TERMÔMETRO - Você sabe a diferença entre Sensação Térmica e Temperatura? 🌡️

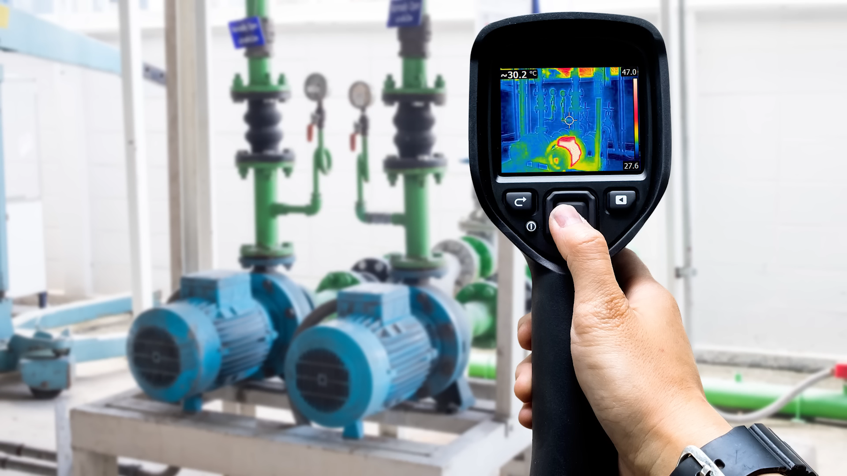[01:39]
On screen: spot 30.2°C
Ele é essencial em várias situações e é com ele que os cientistas podem medir a temperatura de objetos e ambientes sem necessariamente se aproximar deles.